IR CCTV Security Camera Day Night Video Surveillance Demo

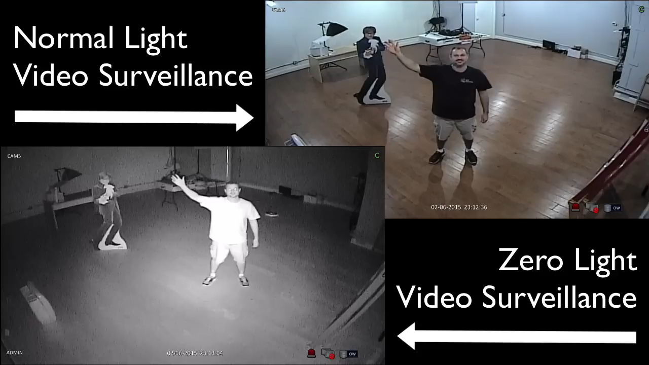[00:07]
Watch this video to see sample surveillance video footage in normal light and zero light conditions.
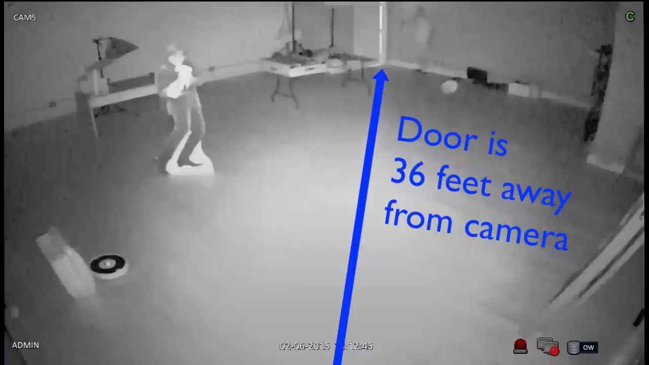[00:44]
We have blackout shades on the windows. There's just a little bit of ambient light coming from the door in the far corner. But this room is almost pitch black.
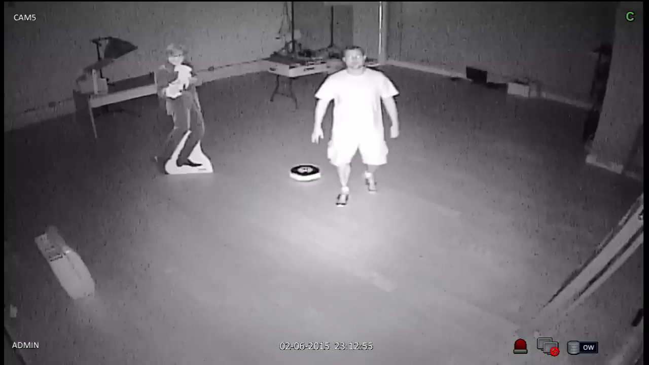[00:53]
There's no light in here. You can see the camera does a good job illuminating almost the entire room with the infrared LEDs. These LEDs are rated at 100 feet so this camera is actually a little bit too powerful for this room. And I'll go ahead and turn the light back on and the camera automatically switches back to day mode and goes back into color.